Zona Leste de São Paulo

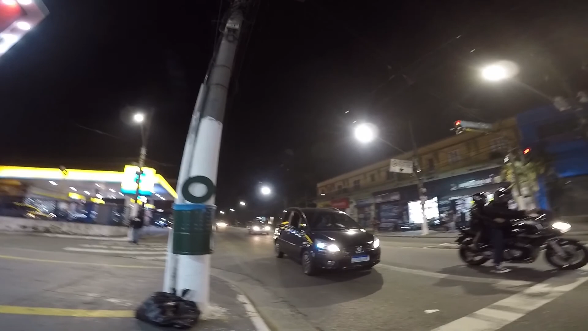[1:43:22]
E daqui para lá é escuridão, não tem nada. Fechou tudo.